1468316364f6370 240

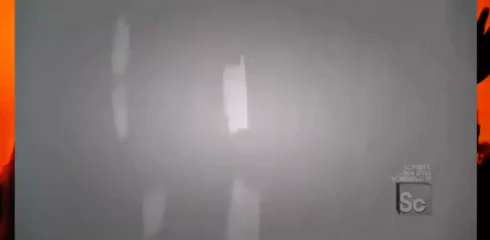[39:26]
Is that this wall is a mess, right? Little holes they patched and filled.